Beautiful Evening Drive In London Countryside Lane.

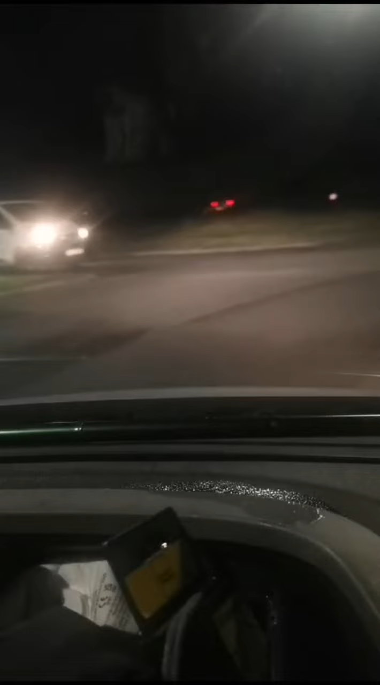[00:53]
in London. It is very, very dark. The countryside lane, very dark. You can see that. So we are just driving around. I want to drive with you and see how dark it is at 7:20 p.m. in London. Okay? It is in the countryside lane. Charopamono. Okay, let's go with K Dada.